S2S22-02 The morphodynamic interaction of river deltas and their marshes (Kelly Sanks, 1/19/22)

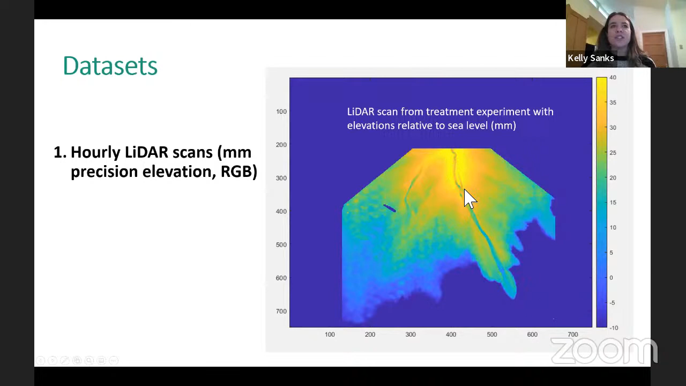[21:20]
You can see you have higher elevations near the entrance channel, you can clearly see your channel here, and then your lower elevations. We also collect stratigraphic section measurements with deposit cuts, both down dip and a long strike.